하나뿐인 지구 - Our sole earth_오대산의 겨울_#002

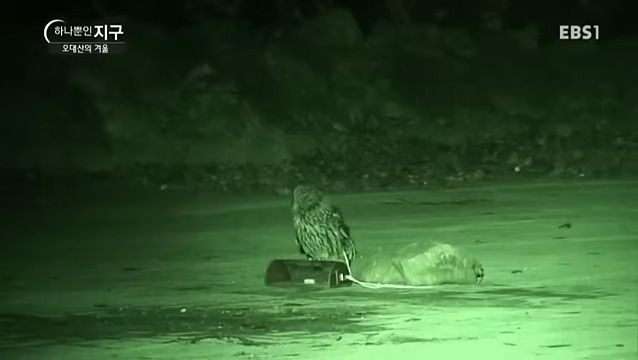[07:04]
뭔가 이상하다는 것을 눈치챈 녀석 자리를 떠나는 바람에 위치 추적기를 달지는 못했습니다.